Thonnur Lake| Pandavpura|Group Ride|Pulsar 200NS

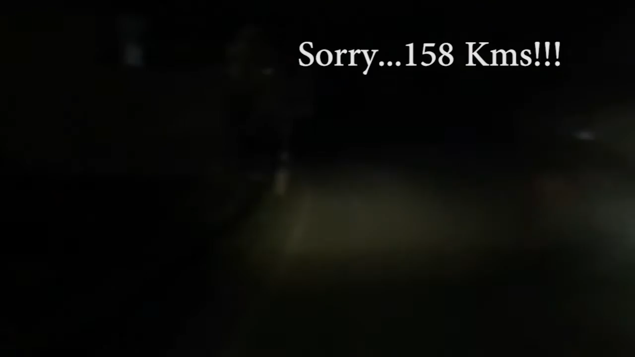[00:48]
Yeah, 120 kilometers out of Bangalore. And yeah, we are a bunch of office colleagues and friends going in a group ride today. And the bike's all set and ready for today's ride.
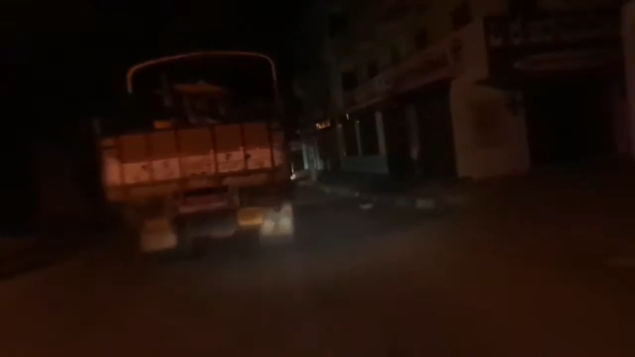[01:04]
Truck traffic in the morning. Alright, give me some space. So firstly, I have to go pick up my best buddy Srijesh from his house, and then we'll be going to the meeting point, which is our office